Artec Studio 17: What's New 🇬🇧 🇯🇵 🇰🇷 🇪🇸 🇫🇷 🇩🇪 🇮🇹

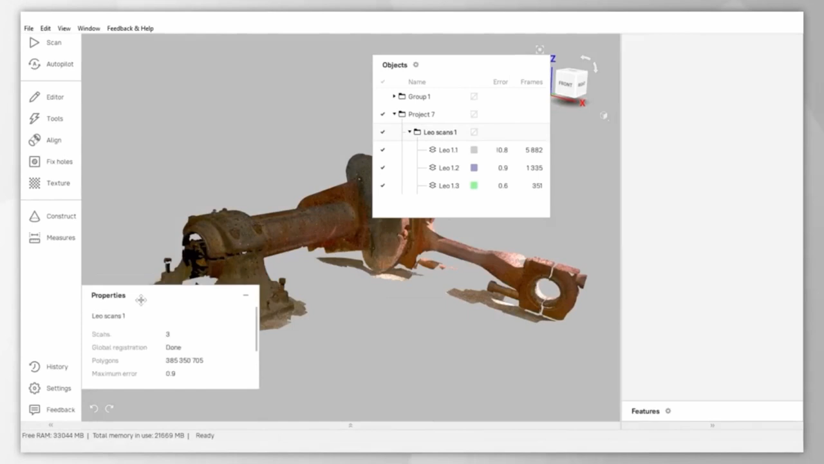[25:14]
virtually anywhere in this 3d window you can hide the workspace afterwards and make